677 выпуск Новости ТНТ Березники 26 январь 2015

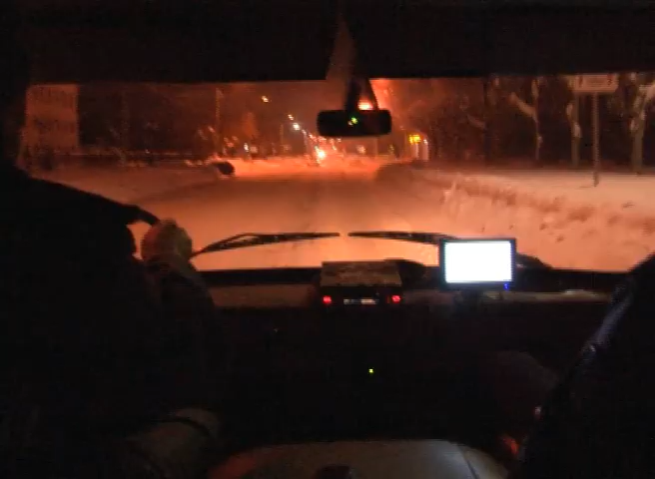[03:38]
Это дежурство, точнее его начало, выдалось на редкость спокойным.
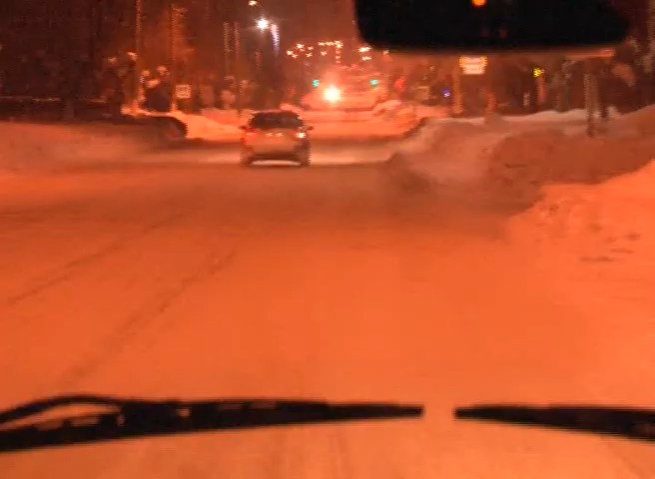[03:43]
Но, как говорится, затишье бывает только перед бурей. Спустя пару часов поговорка оправдала себя. Свердлова, 29, 84. Свердлова, 29, 84.
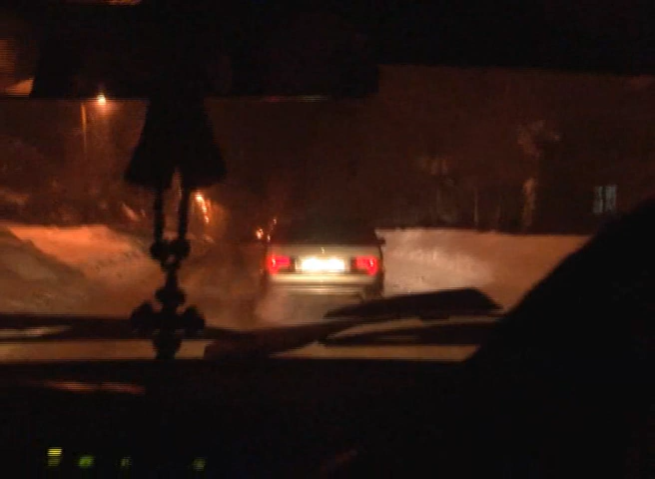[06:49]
Водитель этой 14-й затонировал переднее стекло. Сотрудники ДПС останавливают его.